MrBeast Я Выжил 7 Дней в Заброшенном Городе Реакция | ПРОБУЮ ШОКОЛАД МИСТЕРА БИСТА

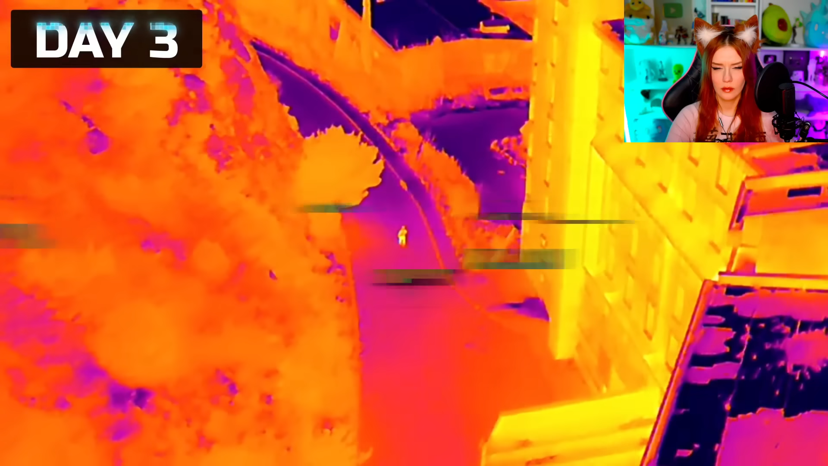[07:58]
на дроне загадочного человека мы сделали то что сделал бы каждый сходим проверим